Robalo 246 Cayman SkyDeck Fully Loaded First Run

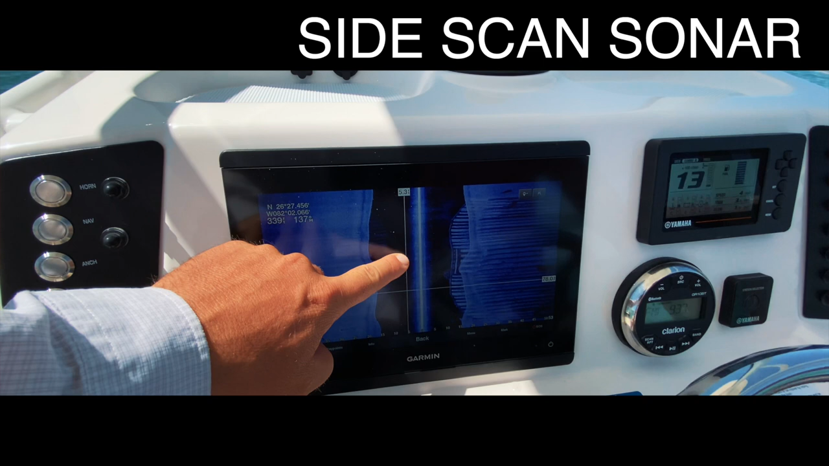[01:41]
there. Yeah, that's sweet. You see the big concrete? Oh, yeah.